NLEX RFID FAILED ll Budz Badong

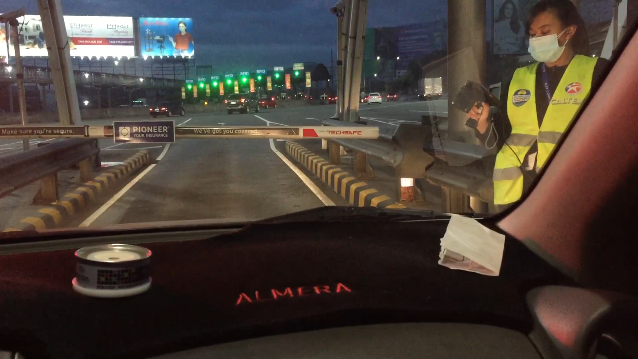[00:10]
Hindi pinapasa lang. Naka RFID ka nga, hindi naman binabasa ng ano nila. Ano daw sabi?